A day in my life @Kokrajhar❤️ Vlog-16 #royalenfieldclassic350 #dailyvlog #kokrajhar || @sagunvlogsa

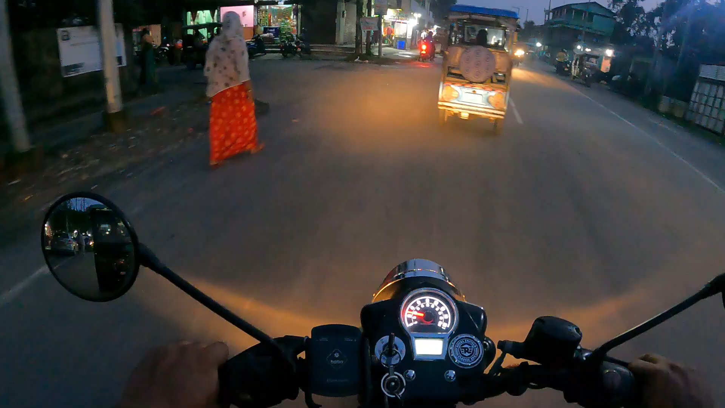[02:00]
टाउन मार्केट का ट्रैफिक अभी जो प्राइन टाइम है शाम का टाइम है तो अवाइड कर देंगे
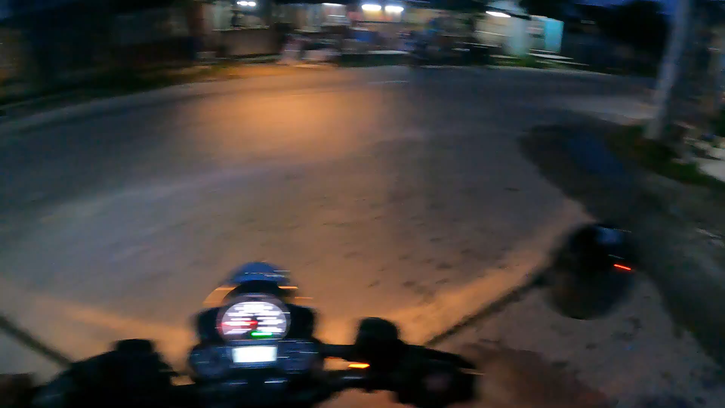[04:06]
ये left में अपना town market है, और right में अपना destination है, जहां हमें जाना है अभी, चलते हैं ज इसका setup करने में, जो ये mount था,
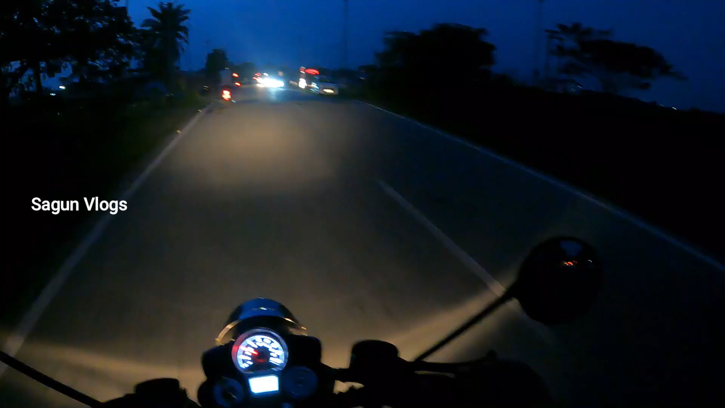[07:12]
और मिल वाएंगे अपने राजिस्थानी भाई से, यह भी को करजार में है, यह देखिए माहूल,